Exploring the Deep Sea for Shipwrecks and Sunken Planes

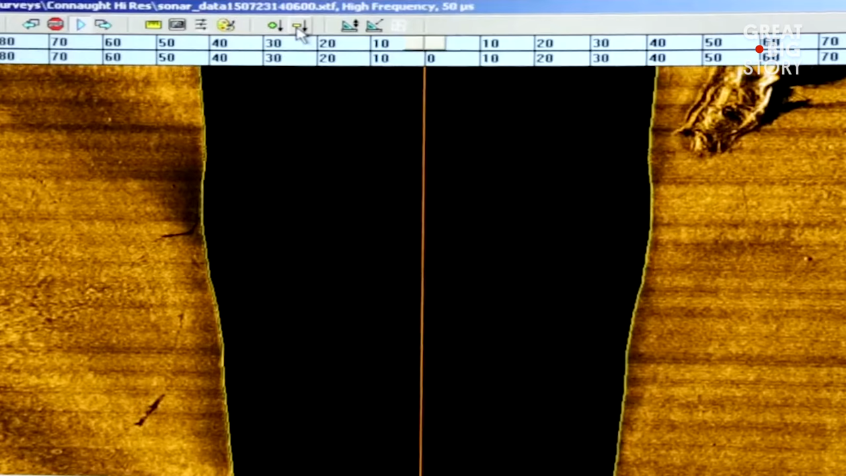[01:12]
We deploy the side-scan sonar to search the area where we think the object is.